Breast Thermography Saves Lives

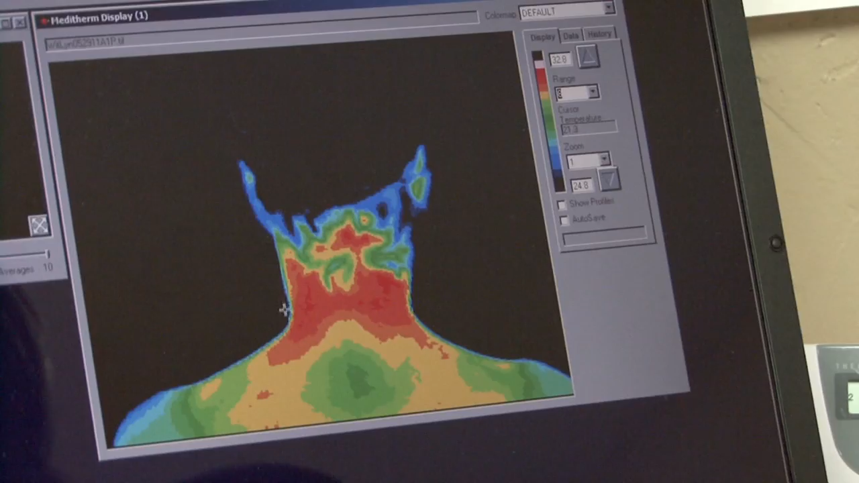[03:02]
A lot of women like to see just how much inflammation is in that neck and then we do two lateral left and lateral right and then two angled views, two oblique views which then gives you six rotational views.